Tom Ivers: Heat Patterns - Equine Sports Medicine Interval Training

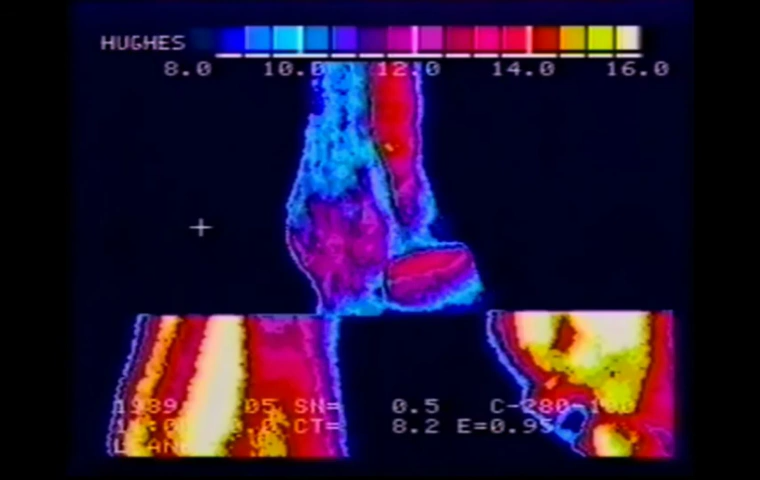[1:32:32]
drawing and some colored pens and try to
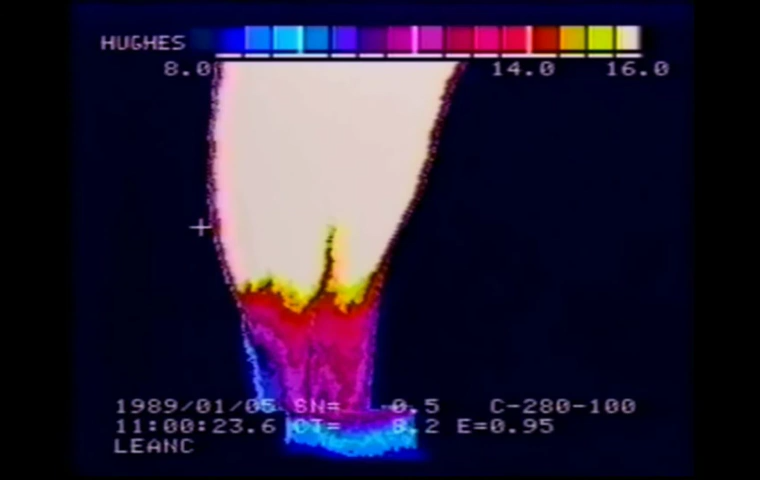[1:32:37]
duplicate the kinds of pictures you're seeing right now
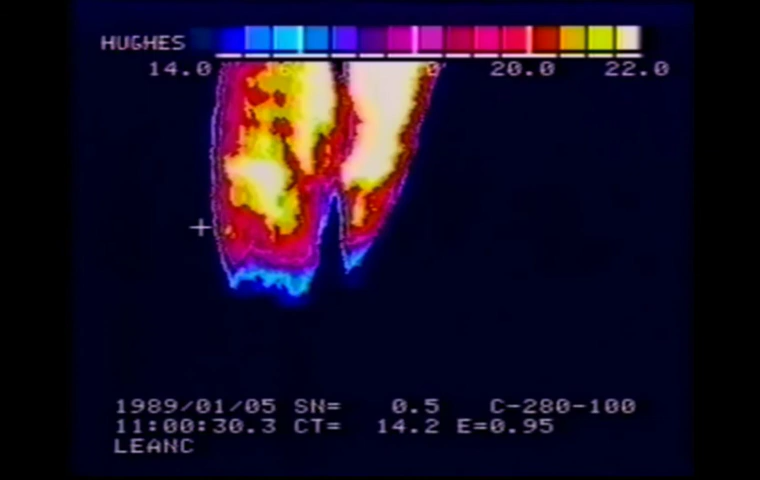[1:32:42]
where you can show where the hot spots are with the hotter colors
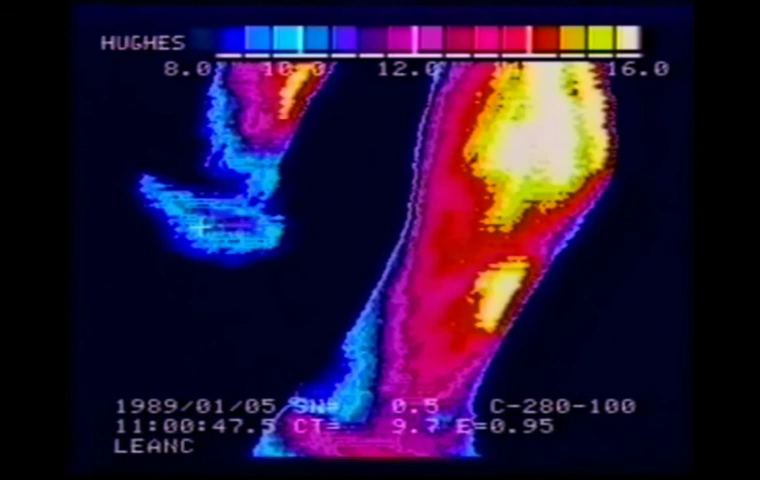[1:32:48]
and show where the cool spots are with the cooler colors as you map out,
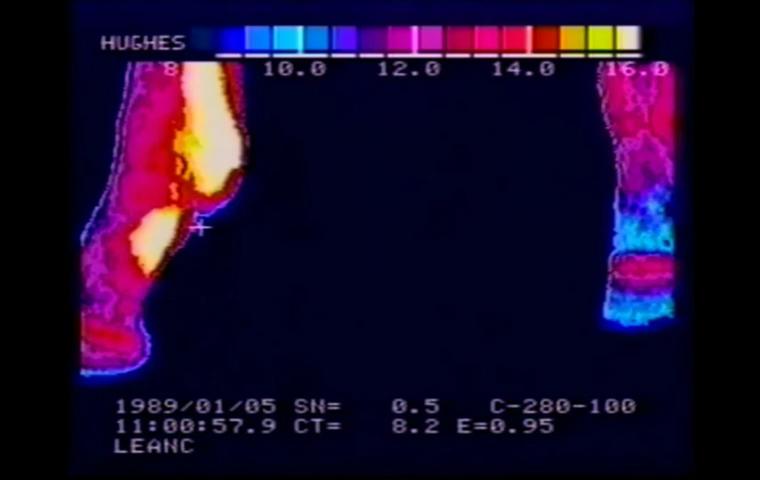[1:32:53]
get yourself a thermal map of your animal.
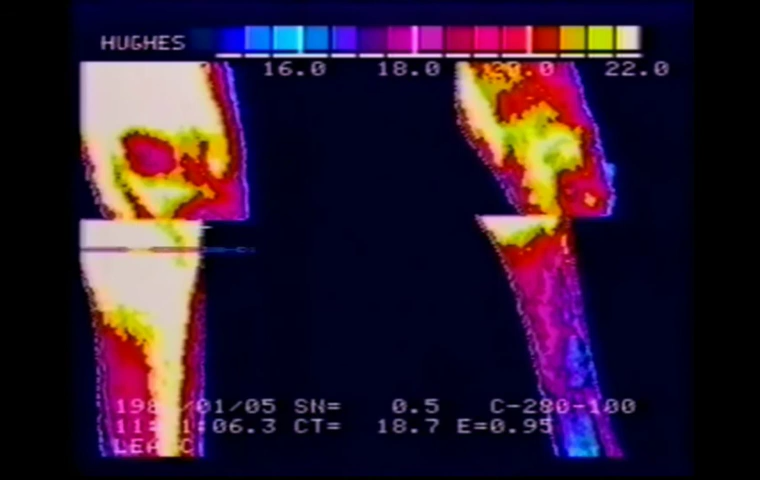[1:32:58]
It's quite effective and when you're dealing with an owner of a racehorse or a veterinarian or a trainer,
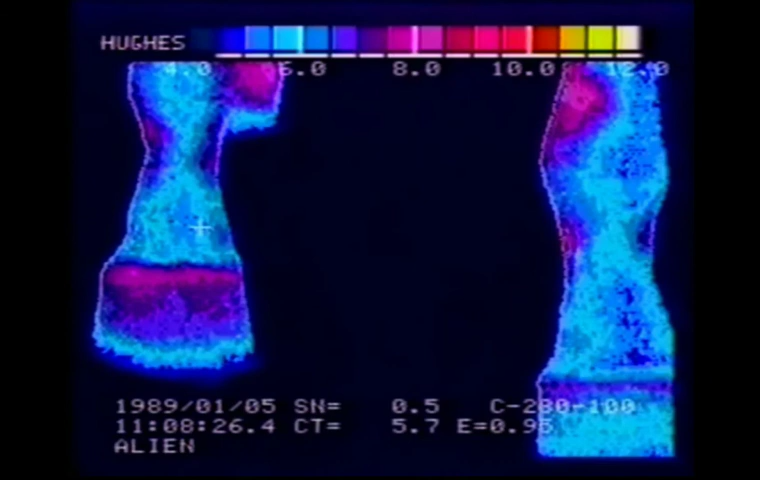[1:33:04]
it's good for them to be able to visualize exactly where these hot spots are.
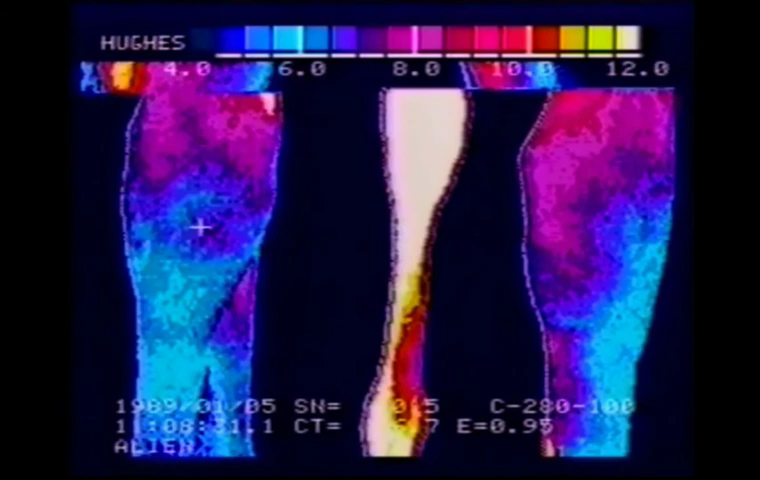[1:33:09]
Of course, I like my device, the ProBuy.
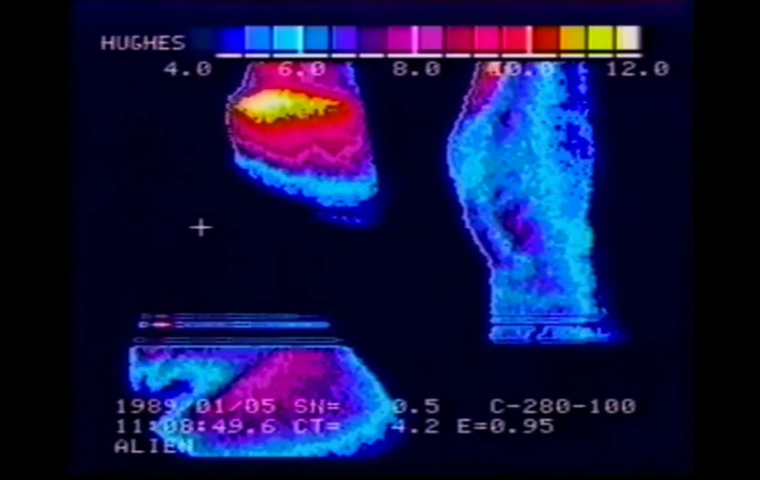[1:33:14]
There are several manufacturers, different manufacturers of this type of an imaging device.
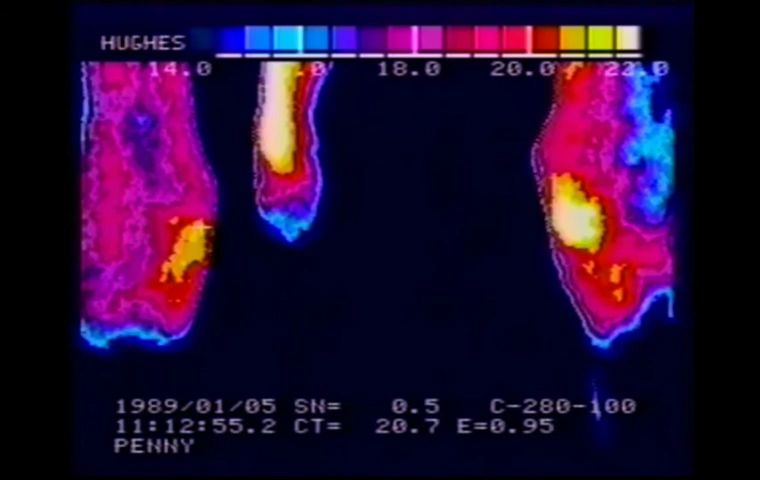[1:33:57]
or $5,000 on every quarter horse you buy,
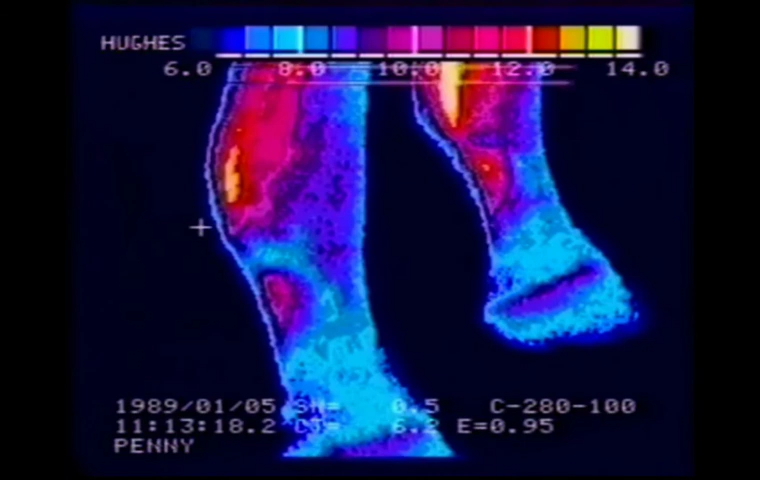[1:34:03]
one of these machines sorting out the injured horses from the sound horses could
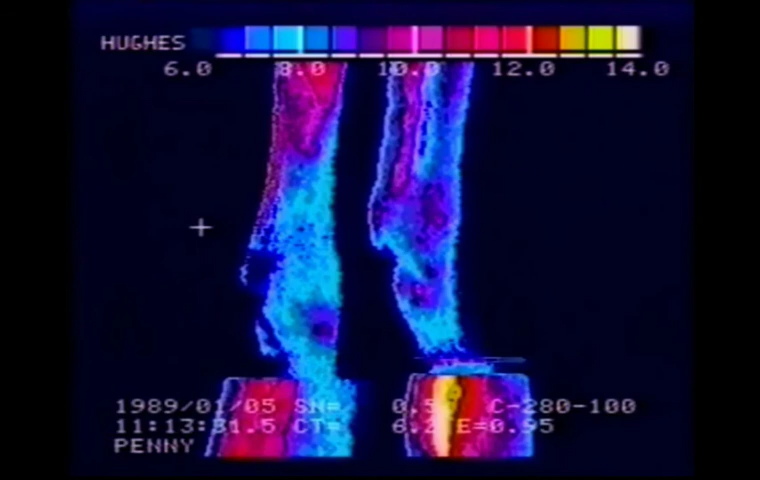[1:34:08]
be quite useful and pay for itself very quickly.
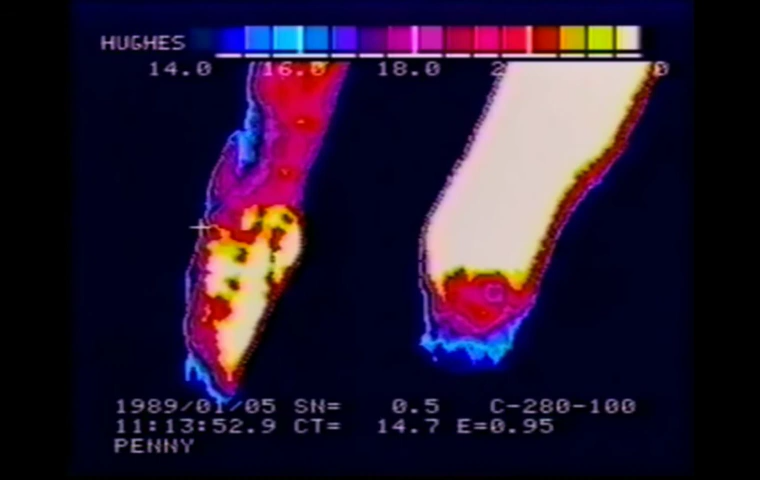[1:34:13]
The difference between using a machine like this and using a regular pyrometer
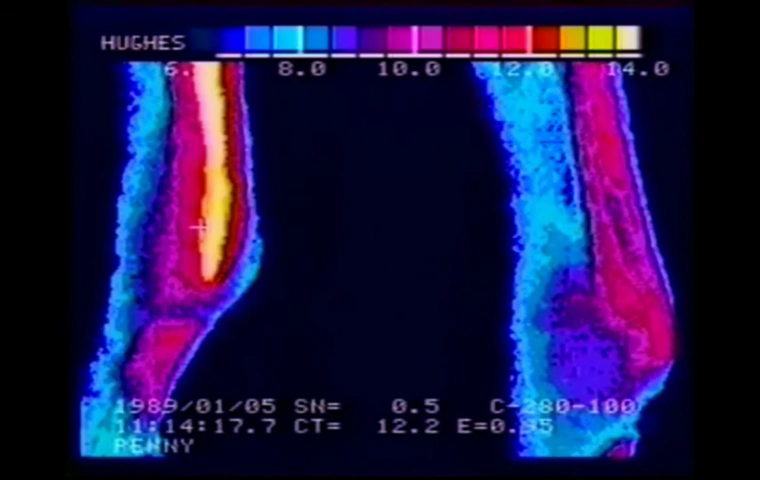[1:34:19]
is that the pyrometer will take about 45 minutes to completely scan a horse,
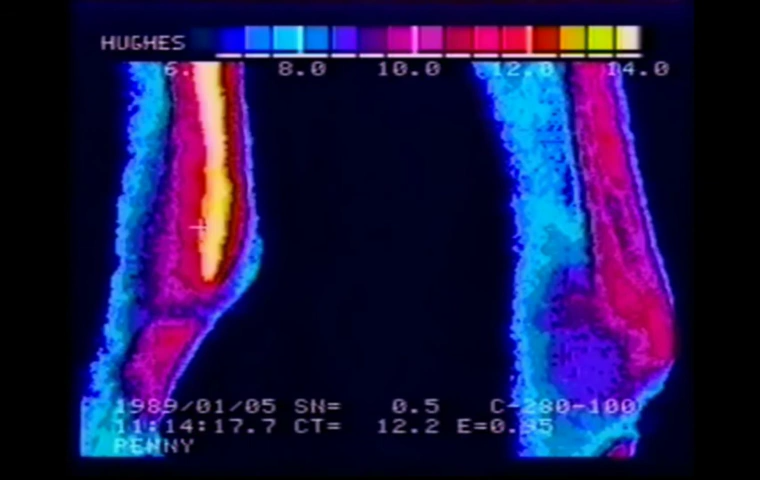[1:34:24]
where an infrared machine requires about five
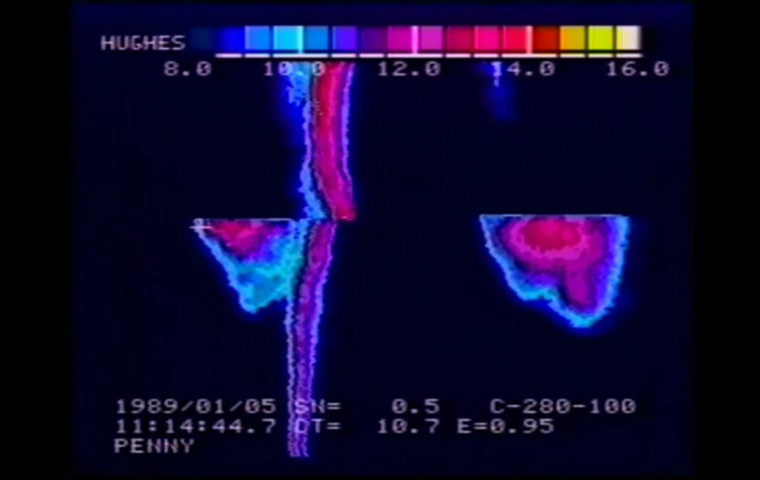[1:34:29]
minutes of your time and the horse's time and the groom's time to scan.
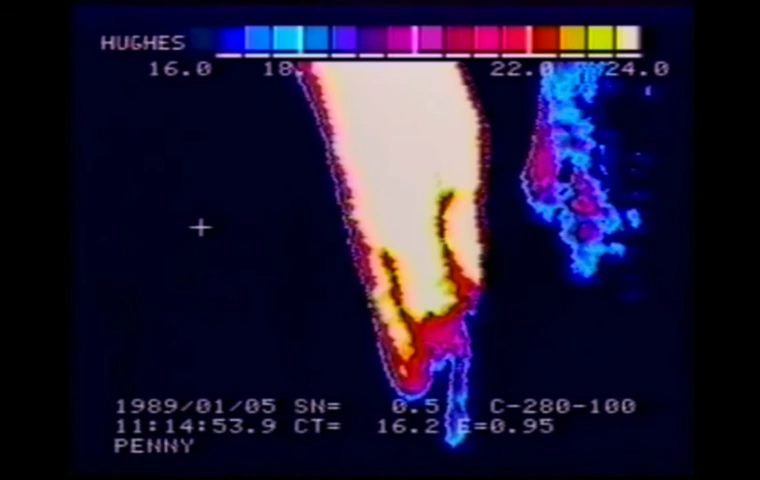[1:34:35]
So, you know, there are ways to do this inexpensively and there are ways to do it expensively.